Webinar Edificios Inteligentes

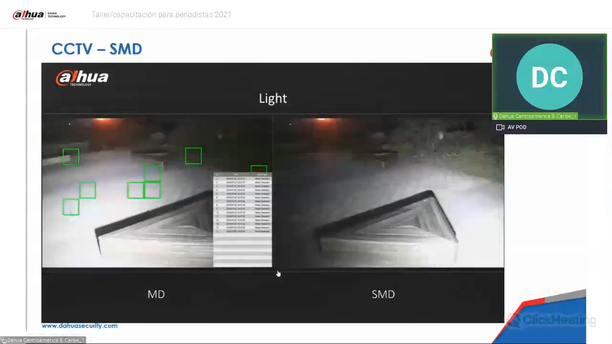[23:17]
De noche tiende a haber una gran cantidad de detección de movimiento y es simplemente por el cambio de las luces de los vehículos.